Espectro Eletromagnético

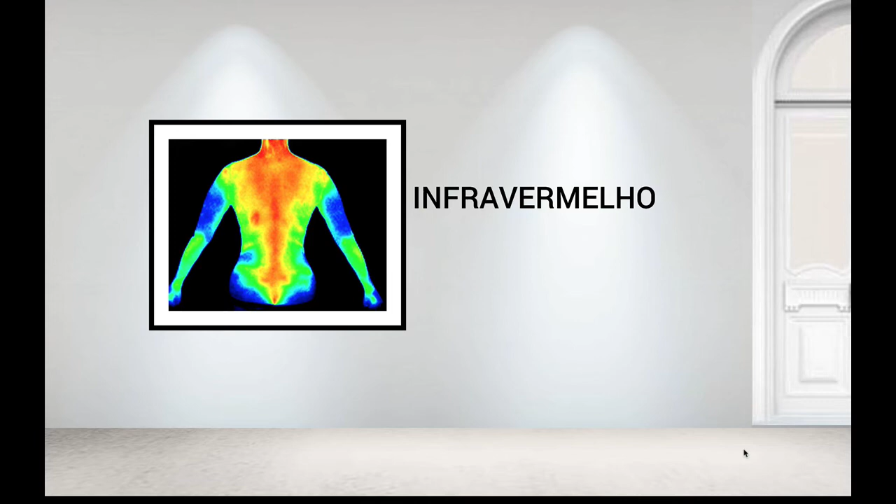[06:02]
Então, veja aqui aí, a maior temperatura corporal está na região de grande circulação. E as nossas extremidades, nós temos uma temperatura menor e aí representada pelas cores frias. Então, o infravermelho está relacionado ao calor. Se a gente pensar na aplicação, a aplicação dentro da área da saúde seria a fisioterapia.